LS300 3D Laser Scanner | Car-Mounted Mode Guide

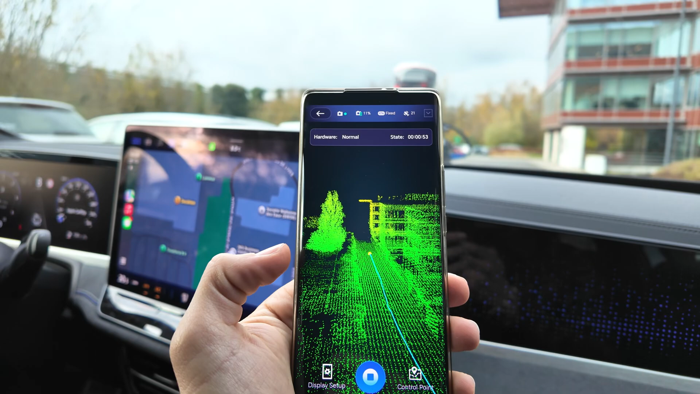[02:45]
the clouds the cloud point is going to be generated millions
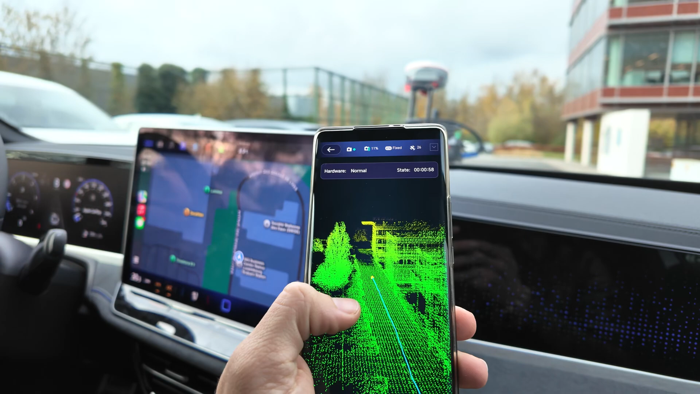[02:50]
of points are being recorded recorded right now
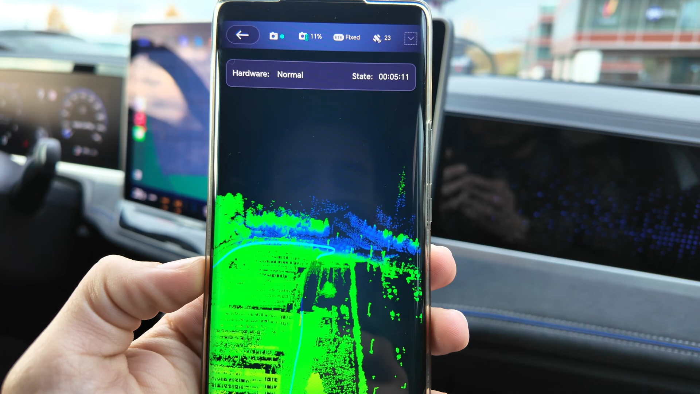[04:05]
and we are now getting close to the starting point we should always end at the starting point
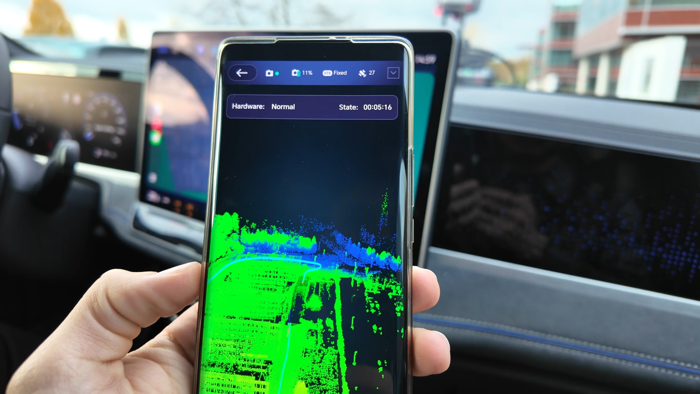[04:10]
so the cloud point has a good connection so so our so our scanning doesn't get lost
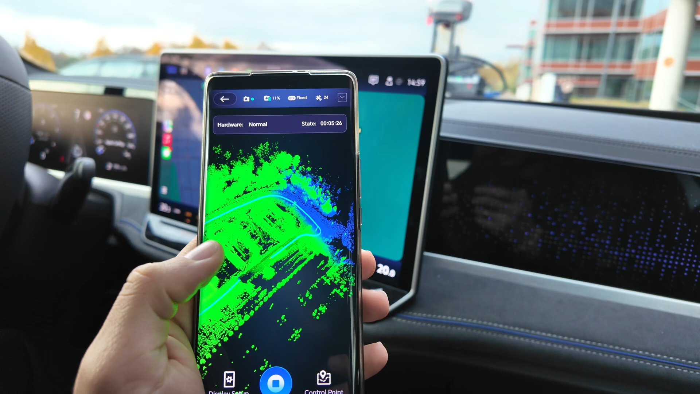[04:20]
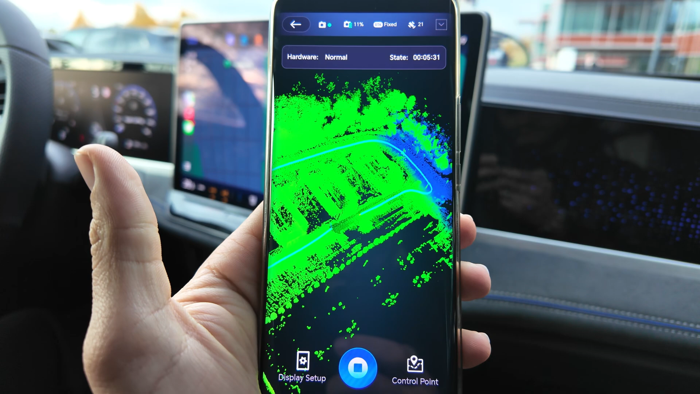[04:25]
so here we can see that we are closing in the starting point
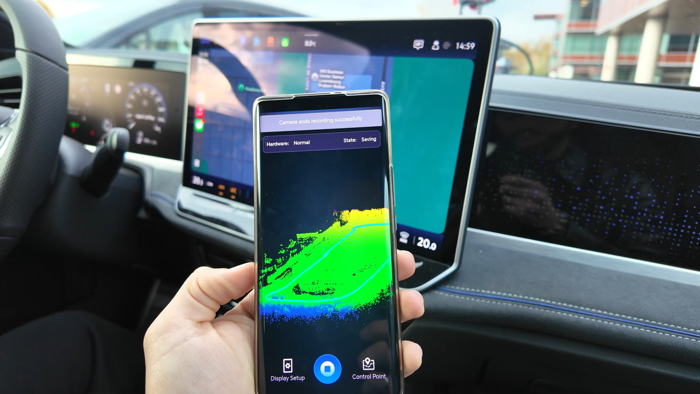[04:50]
Okay we have started scanning, we have ended the scanning and now the camera data is downloading to the device.